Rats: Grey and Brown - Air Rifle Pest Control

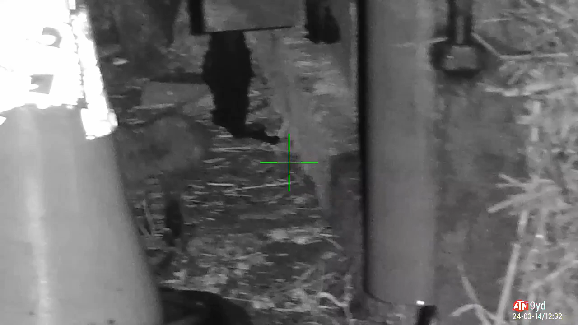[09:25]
If that's what happened, he's a goner anyway.
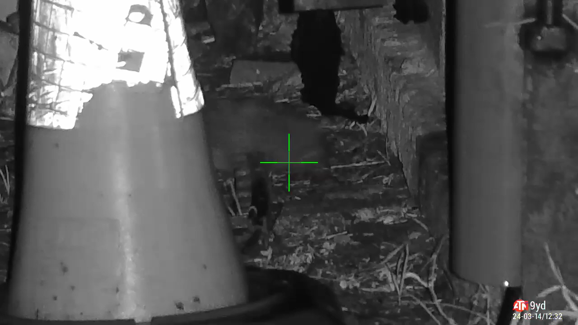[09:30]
But I think I got two rats and one of them's jumped into the cattle barns on the right.
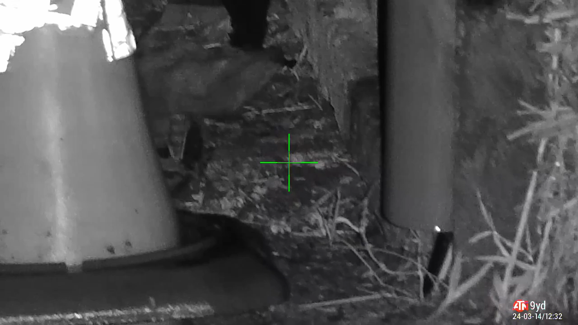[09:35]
But at least I can claim one.
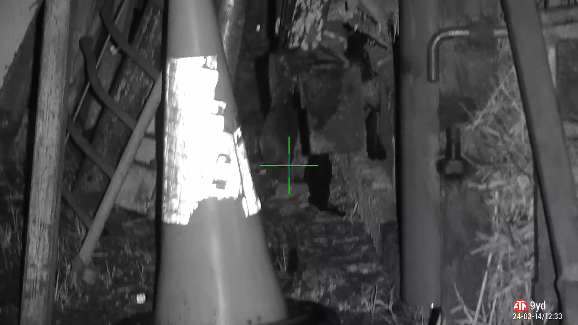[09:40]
Seems to be a bit of a hot spot there. Clearly been a busy night ratting around, stealing other people's food, passing on disease.
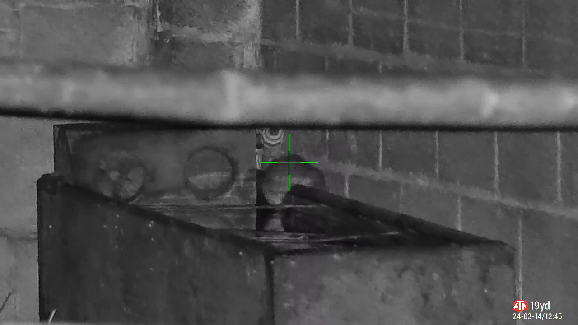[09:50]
Take a body shot, knocks him into the water. Couldn't get a clean headshot, so the high body shot was acceptable. He's a tough little sod, this one, trying to climb back out.
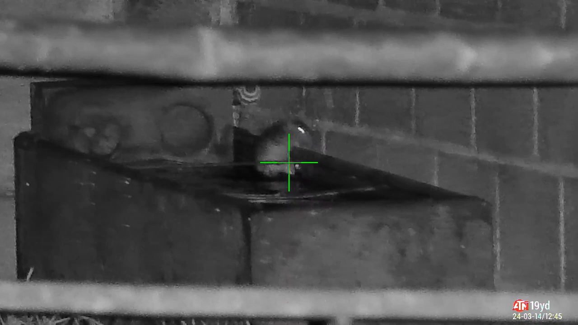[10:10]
Waiting for another shot, another chance, another shot, and there we go, second one. Now the casing around that is a bit rusty, so I'm a bit reluctant to just go ahead and take another shot until I'm absolutely certain I'm going to hit him. So he gets out of the water, clams into the filling mechanism. And again,
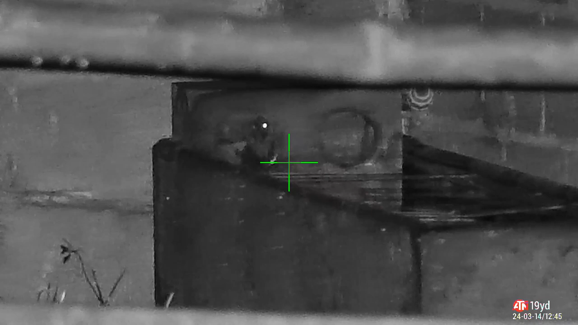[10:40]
because of the state that's in and the fact that we've got an inflatable ball there, I'm not going to take another shot just yet. He's got two high body shots.
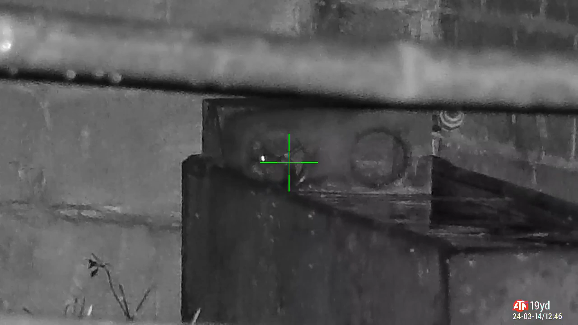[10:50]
He's dying. Oh, come on. He's died on the filler valve.